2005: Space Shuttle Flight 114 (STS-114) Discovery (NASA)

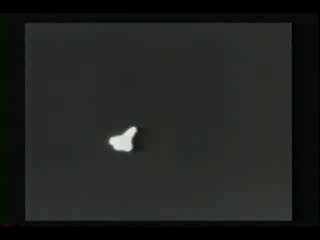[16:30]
This is from the ground at Edwards. It's an infrared view, which is the heat that you can see that has built up on the outside of Discovery.